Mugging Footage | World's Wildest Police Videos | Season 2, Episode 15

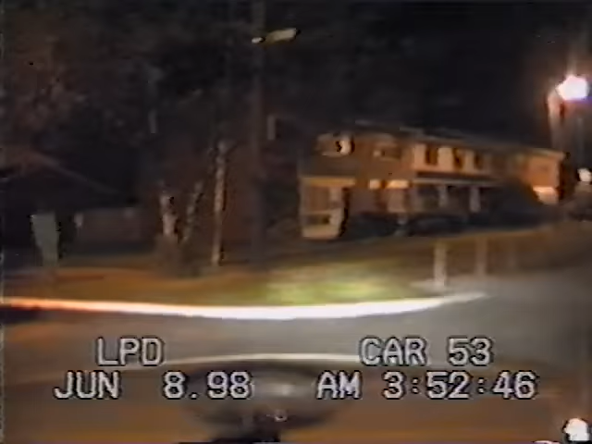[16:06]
This chase ends in a parking lot. The suspect bolts from his car.
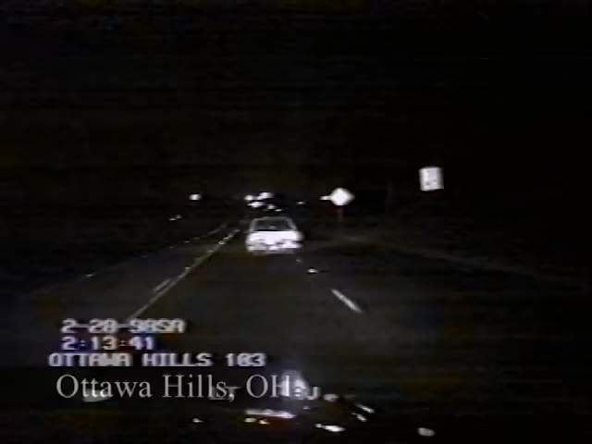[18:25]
A high speed chase flies through the streets. The pursuit of this stolen car is already blasted through several jurisdictions. Ottawa Hills PD is determined to end it here.
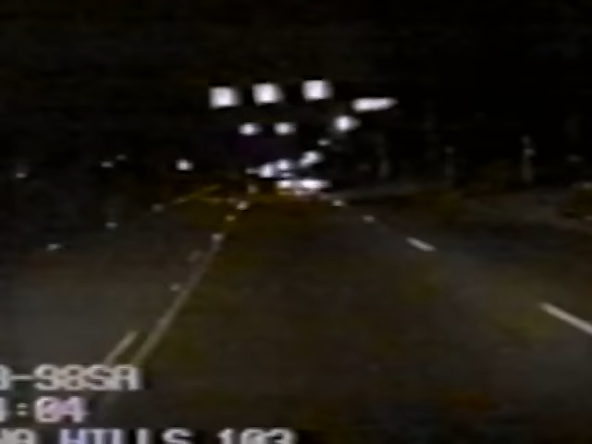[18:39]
But the suspect is desperate, racing away at speeds nearly triple the limit. A second unit charges into the lead. He refuses to let this renegade get away.
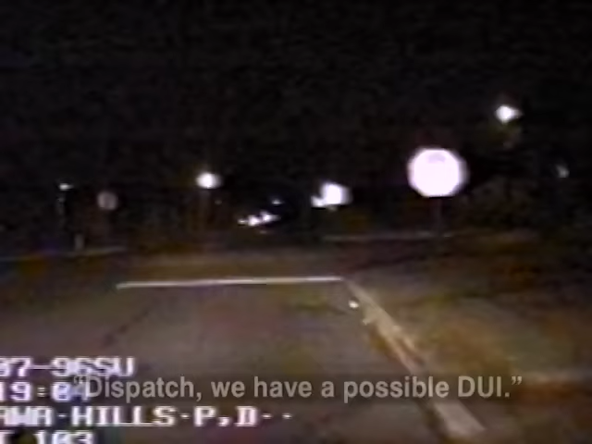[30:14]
At pulse-pounding speeds, he tears up the pavement and part of the sidewalk.